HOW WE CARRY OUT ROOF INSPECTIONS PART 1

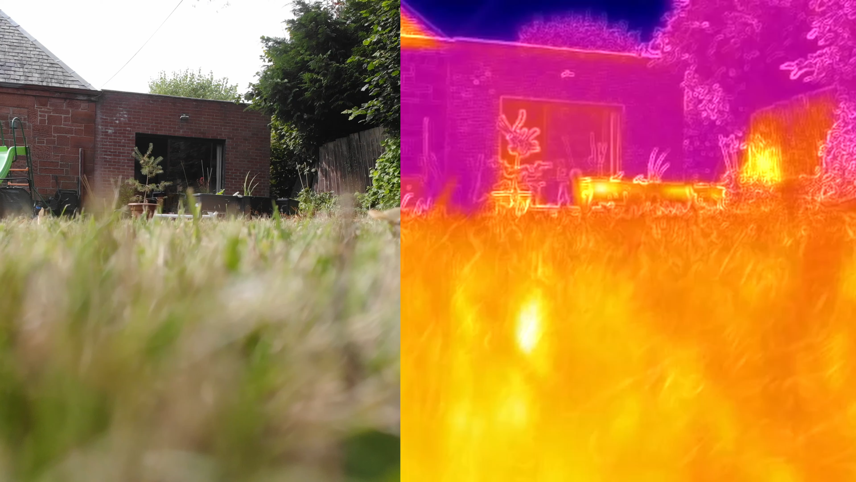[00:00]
Hi guys, another video here from West Coast Drones. My name's Kevin, I'm the director of the company. So today we're just going to go through how we carry roof inspections. For our roof inspections we use an enterprise drone. There's two cameras, so the one on the left here is the visual lens.
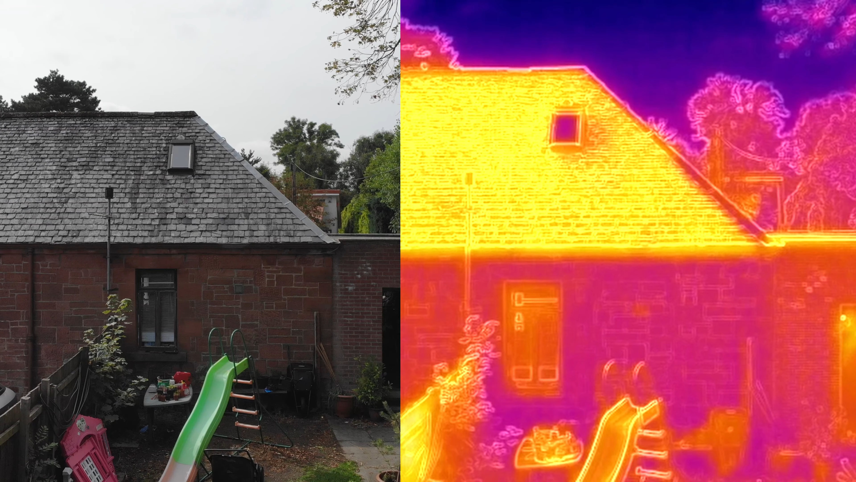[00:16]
This takes up to 4k crystal video and on the right we have the thermal lens.
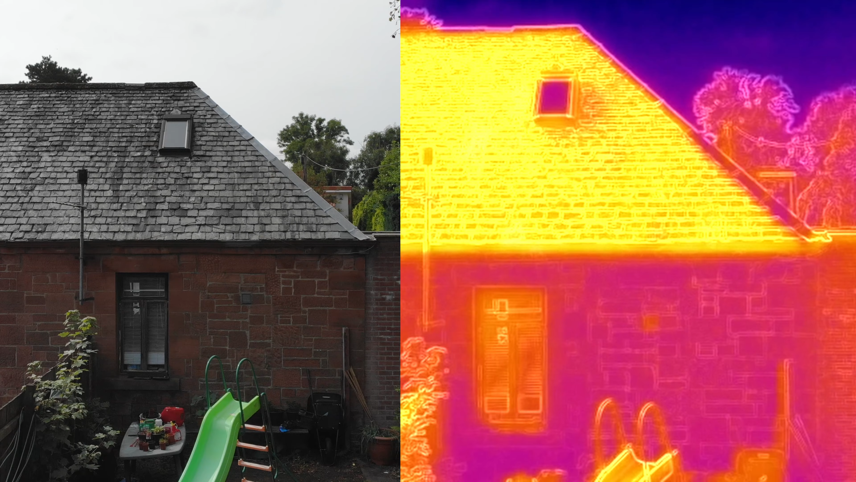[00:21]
This is just a short video to show you the video you would receive along with photos and the report
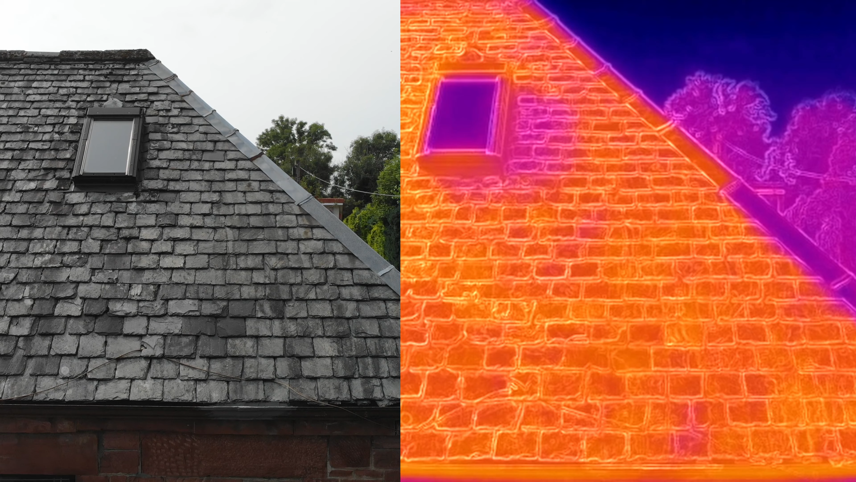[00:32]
which again we're going to cover in part two later on this week. The benefit to doing this, you can visually see issues with the aid of the thermal.
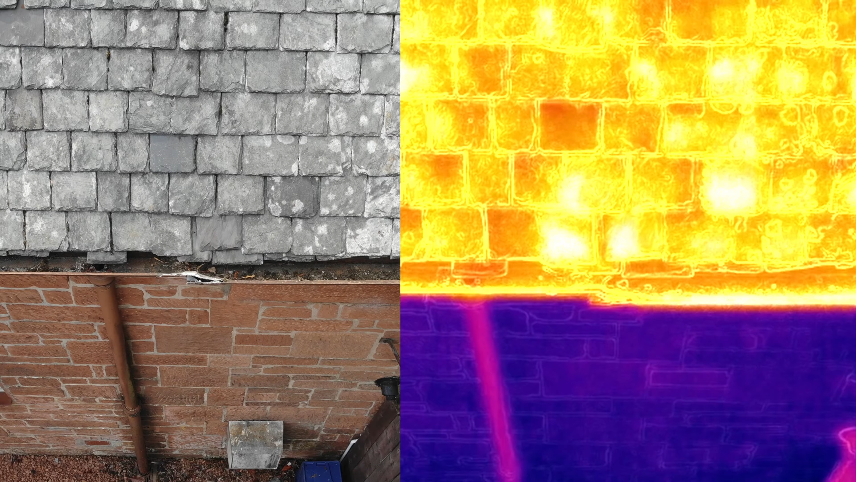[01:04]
We can pick up on possible underlying issues and pinpoint our time better and bring cost savings as you can identify all issues which means less disruption to the end client. So like here just in the middle of the screen there's a slipped slate.
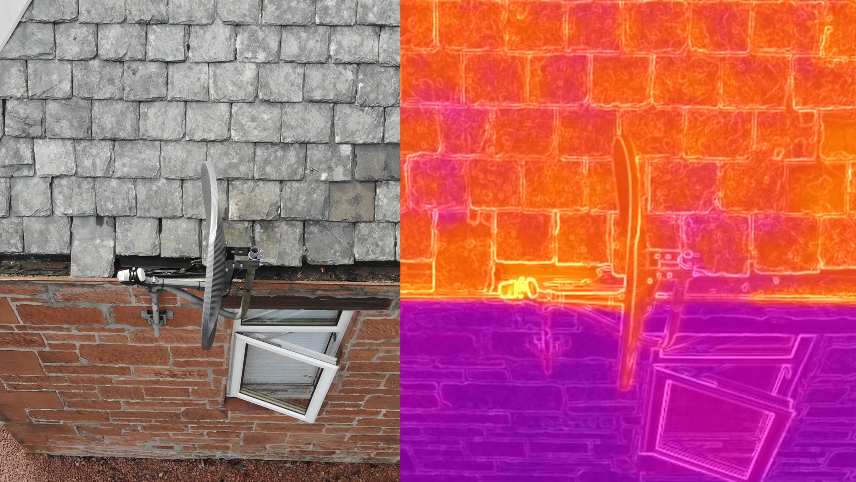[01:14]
So again we just take a photo of that,
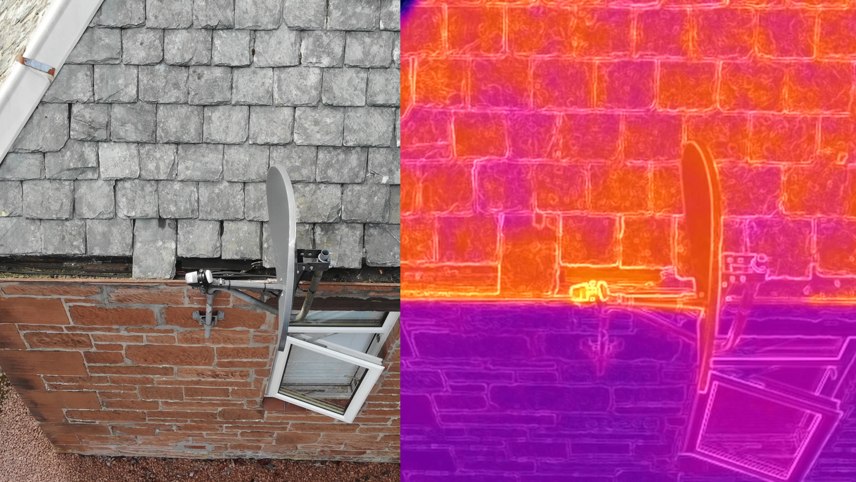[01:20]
highlight that to the customer in the report and also they get to see the video footage as you see it right now. Thermal does come in all different pallets which we'll see at the end of this video.
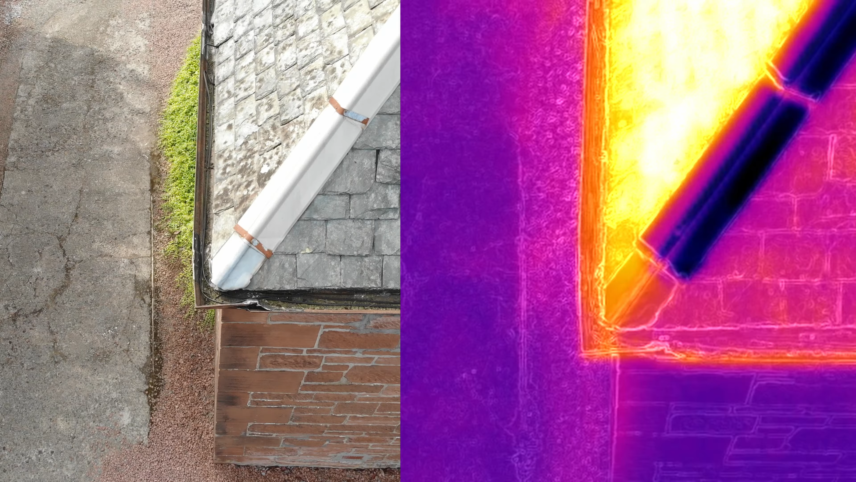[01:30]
So again just going back to the benefits of this. I've got the flashing here just on the ridge.
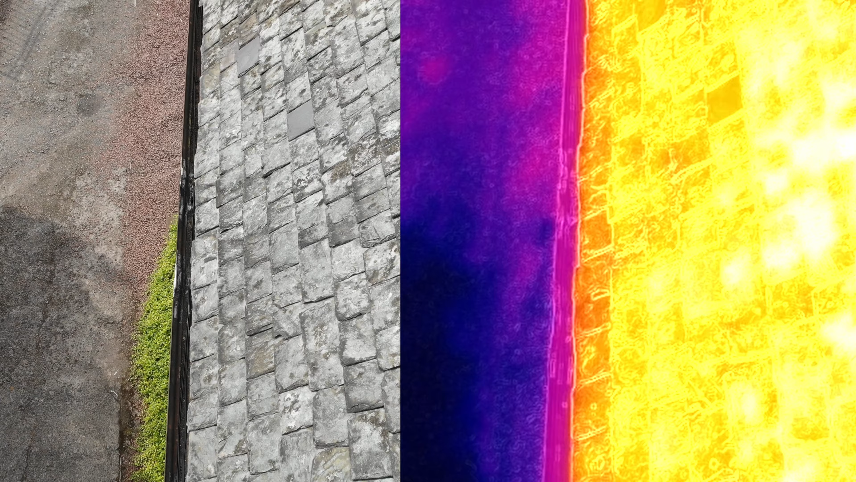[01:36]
This came up as an issue and so again lets us pinpoint this.
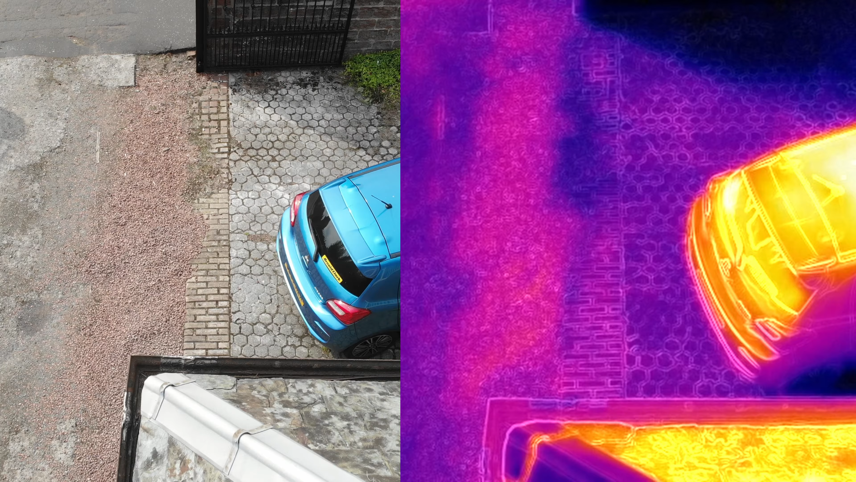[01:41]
So as a visual you can see it but again just helps us pinpoint it a lot better using the thermal.
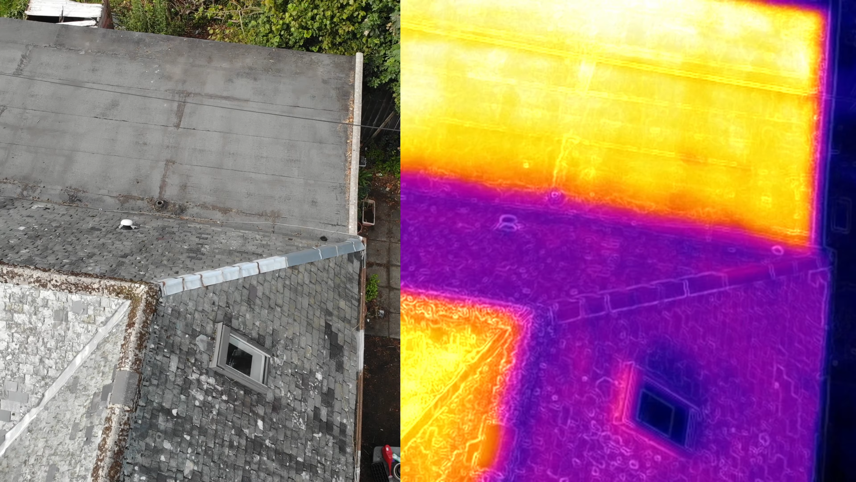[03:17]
On the right you know being a flat roof this
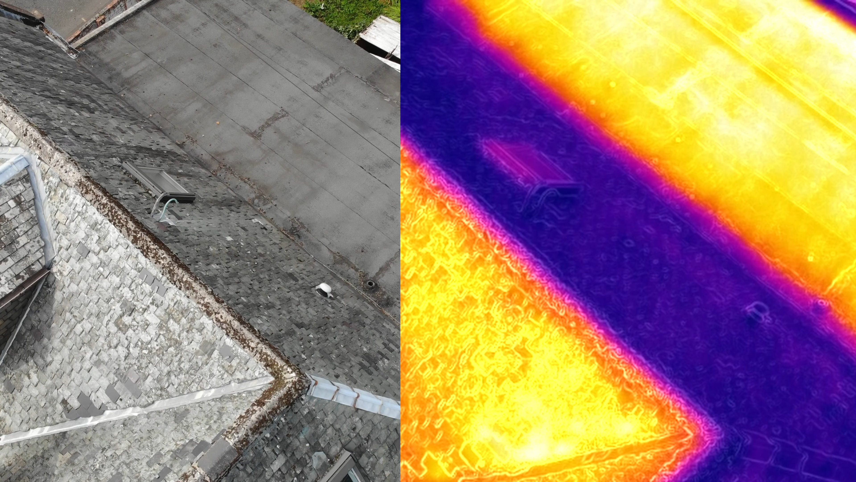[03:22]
video was taken sort of during the day and so it was it was hot there.
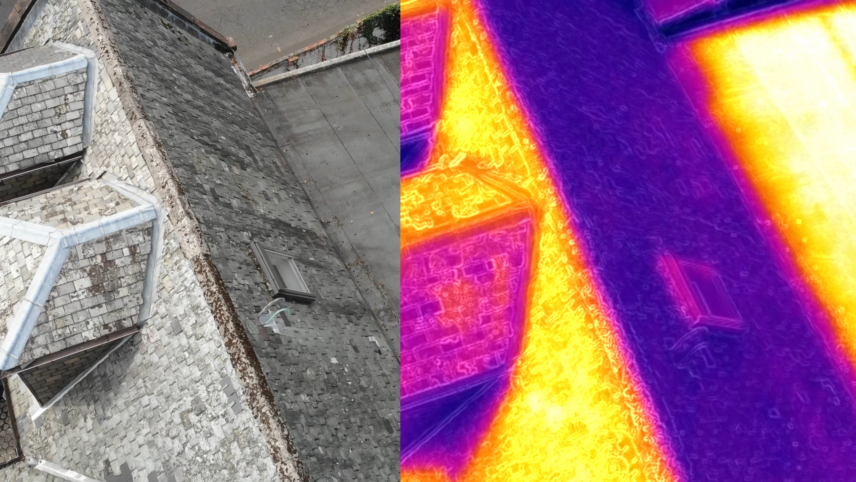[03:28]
So again you've always got to allow for these things.
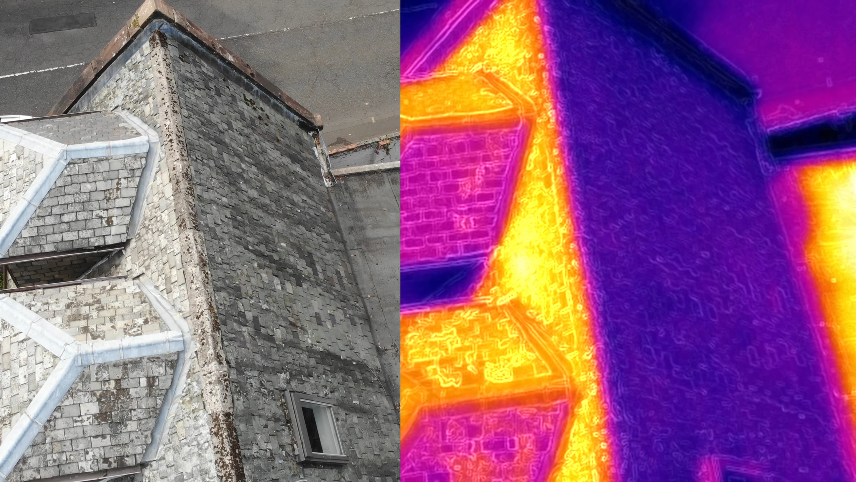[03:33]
Also that extension was 30 years old so again probably not the best insulating value so quite a lot of heat loss in the building.
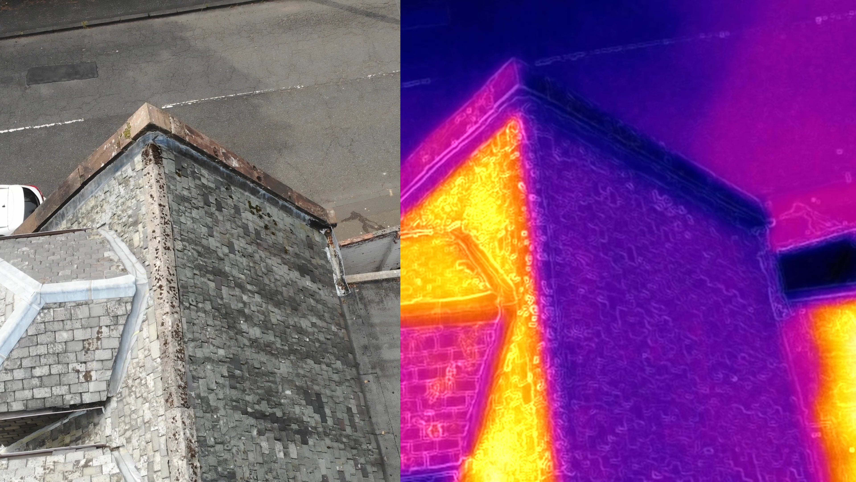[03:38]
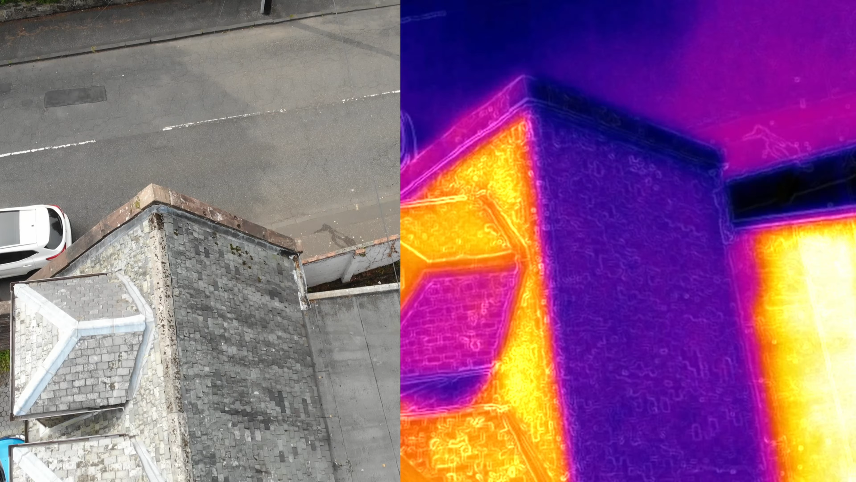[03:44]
So here we're just going to go through the different pallet changes of the thermal
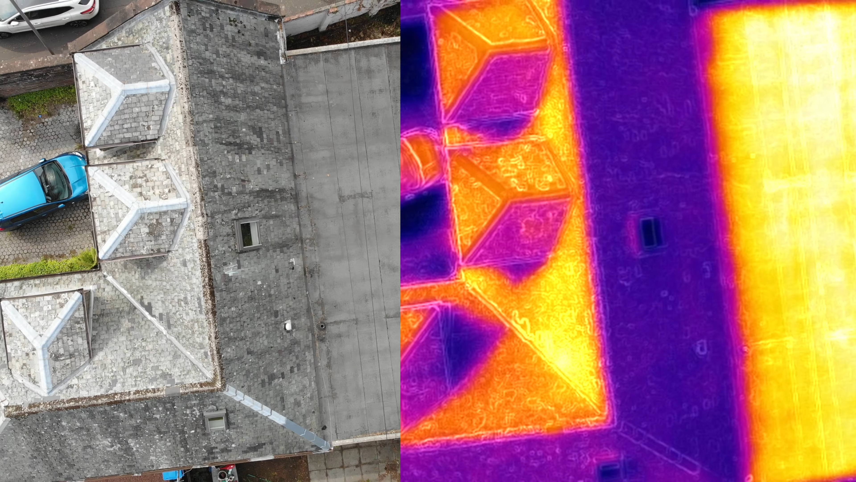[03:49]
and again we'll just run through this.
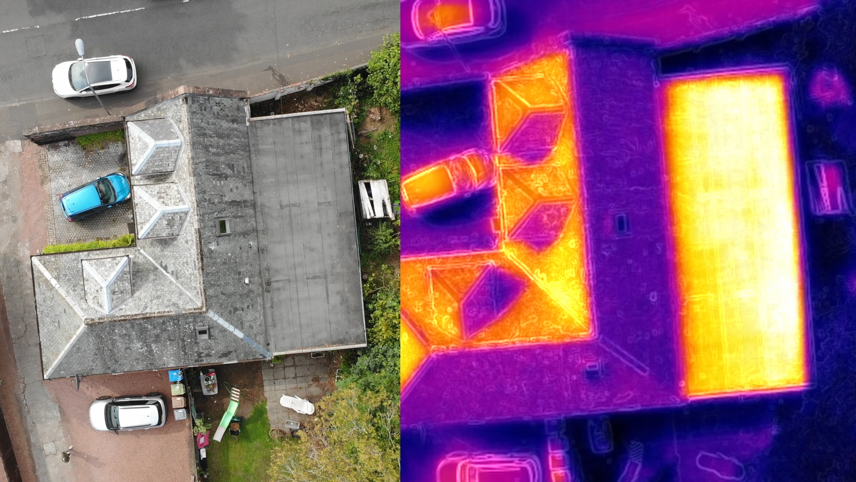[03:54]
So you've got this pallet here this is your more sort of traditional one. Red being the hottest and yellow being the colder spots.